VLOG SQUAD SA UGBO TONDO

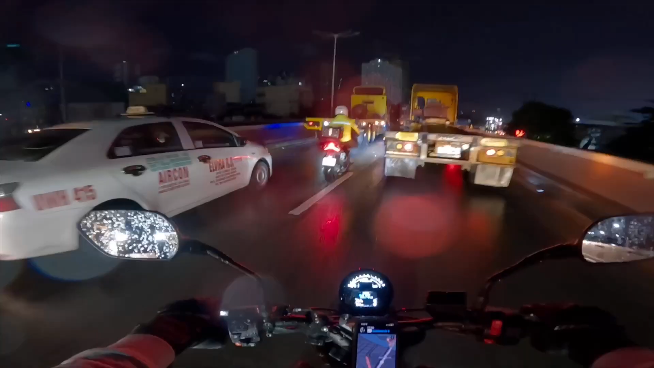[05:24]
si boss Reed NLEX na recta lang kasi yung kalangan RJ papunta sa NLEX
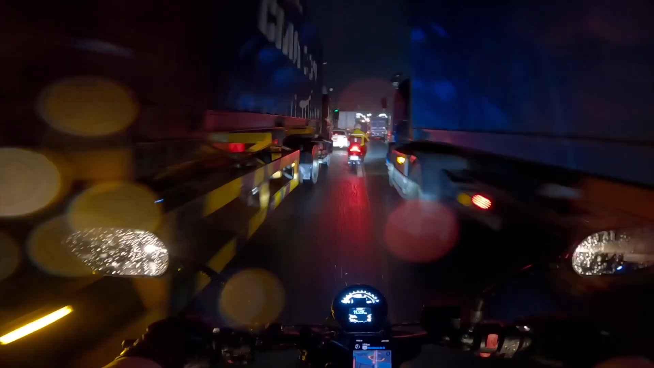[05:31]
kami ni Daryl ang medyo kakaibang traffic na biyahe pa pa uwi daming truck kasi eh ito yung Pierre banda
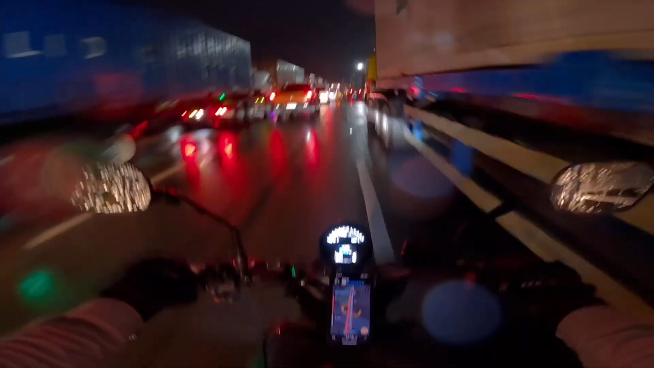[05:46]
lane filter gaming mga swimming ingat may aso
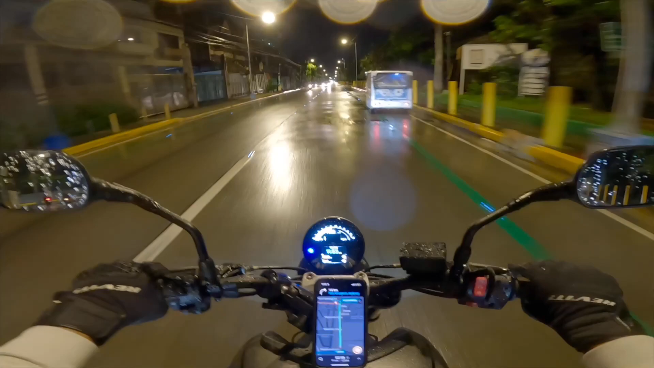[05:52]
ingat maulan naku may mga swimming tayong mararanasan